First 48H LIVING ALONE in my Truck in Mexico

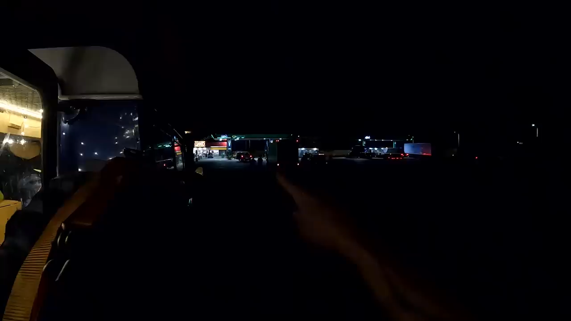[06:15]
Those guys you see walking there, they are the night guards actually of this gas station which is cool.